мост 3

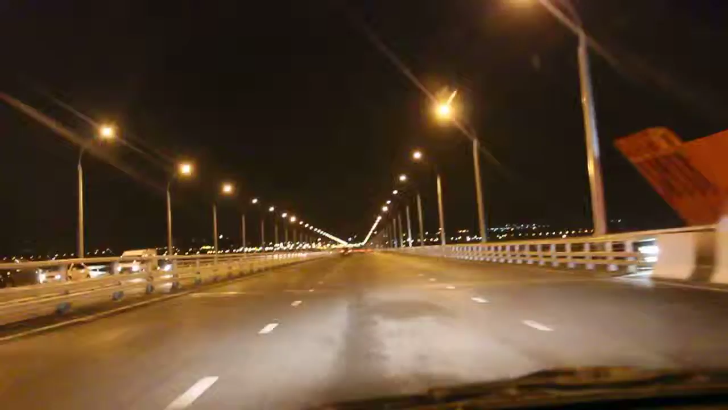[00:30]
вот там новосибирск правый берег и где то вон там мы будем жить но в общем дальше неинтересно банальная дорога